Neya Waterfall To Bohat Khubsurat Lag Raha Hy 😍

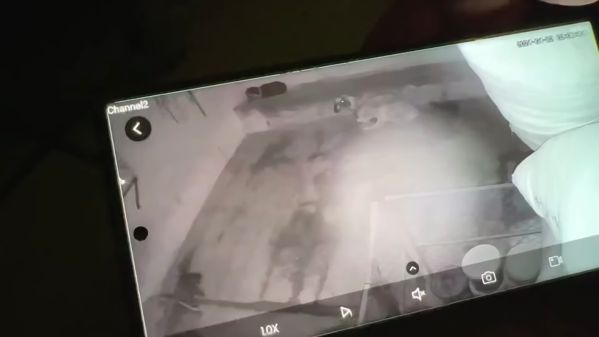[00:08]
بکریوں کو پتہ چل جائے گا کہ دروازہ کھل گیا اب آہستہ آہستہ ایک
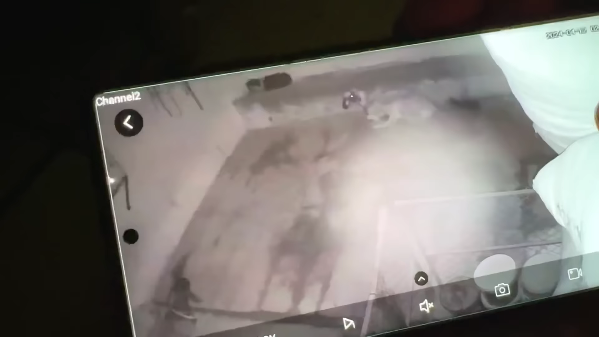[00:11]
ایک آنا شروع ہوں گی اور یہاں سے یہ ساری چیزیں کھانا شروع کریں گی اور ابھی صبح کے ساتھ اٹھالیس ہو رہے ہیں اور یہ دیکھیں ہماری ساری بکریوں